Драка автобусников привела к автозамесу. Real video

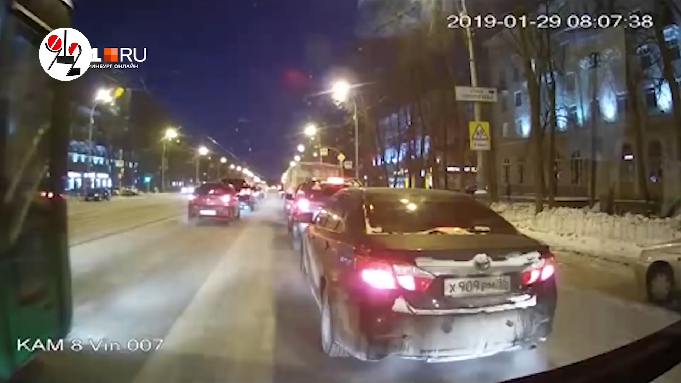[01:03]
А началось все, как всегда, буднично, на ровном месте. По Ленина, от Гагарина в сторону восточки катились друг за другом два автобуса. Коммерческий 054 и муниципальный 50. Очевидно, что ранее где-то кто-то кого-то подрезал, не пропустил. В общем, в нещадной битве за пассажира, а точнее за его 28 рублей, приключился конфликт интересов.
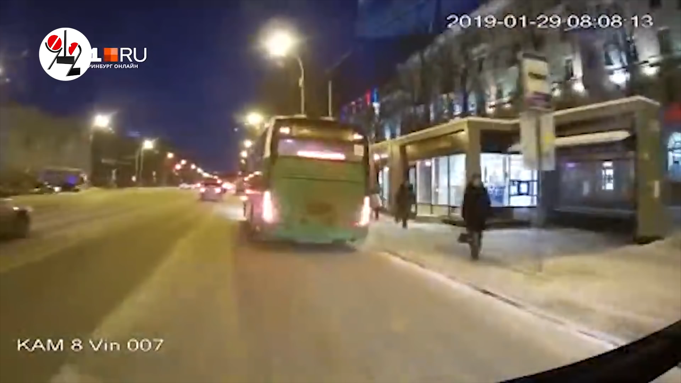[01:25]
И на остановке автомобильный колледж терпение пилота коммерческого 054 автобуса треснуло. И он с дубьем наперевес пошел выяснять отношения с наглым, по его мнению, муниципалом. Ну, саму битву с палкой вы уже видели.
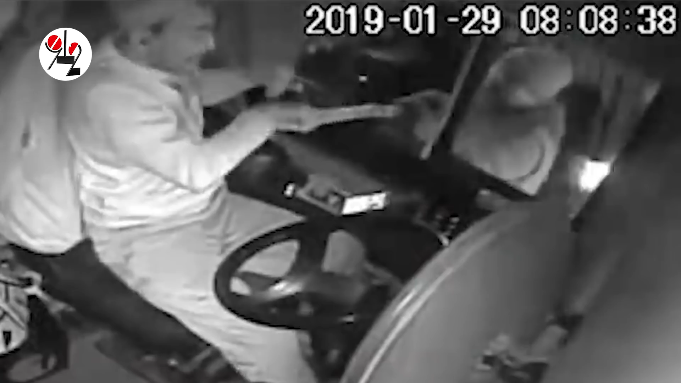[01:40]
Пилот 50 номера оказался ловким парнем, дубье перехватил и до члена вредительства дело не дошло. Но случилось худшее. 054 автобус, видимо, не поставленный на ручник, самопроизвольно сдал задом, как бы пытаясь помочь своему рулевому.
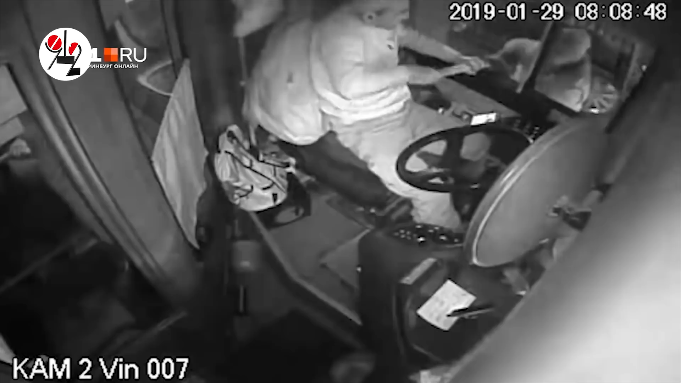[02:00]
Получилось ДТП на ровном месте. Ущерб для муниципального автотранспорта оценили в 45 тысяч рублей.